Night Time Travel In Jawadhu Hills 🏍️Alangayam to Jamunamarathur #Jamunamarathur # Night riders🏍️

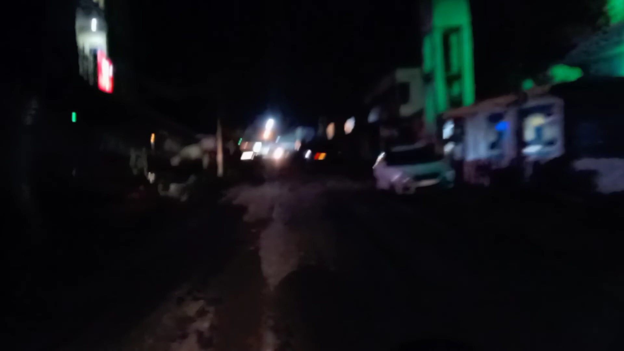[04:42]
ஸோ எந்த ஒரு கடையும் ஓப்பன் இல்லை. ஸோ பார்த்தாங்க இதுதான் நைட் வியூ. ஒரு சில வண்டி நைட் இருக்குது, ஒரு சில மக்கள் பார்த்தாக்கா பஸ் ஸ்டாண்டில் இருக்காங்க.
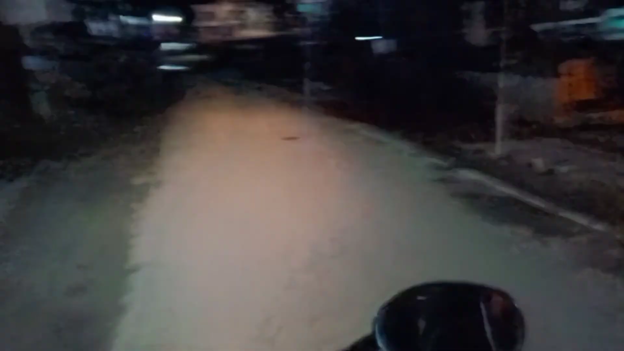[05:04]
ஓகே, நைட் டைம் எந்த ஒரு கடையும் இல்லை. அடுத்து பார்த்தீங்கன்னாக்கா இதுதான் ஜமுனமரத்தூருடைய நியூ போஸ்டர்னு சொல்லுவாங்க. ஓகேங்களா? ஸோ இதோட நான் இந்த வீடியோவை கன்க்ளூட் பண்ணிக்கிறேன்.